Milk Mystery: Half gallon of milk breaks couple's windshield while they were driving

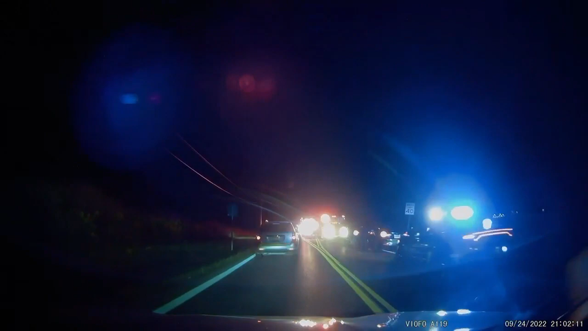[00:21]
Five police cars, a fire truck, and an ambulance rushed to the scene in Clear Creek Township Saturday night. Boom.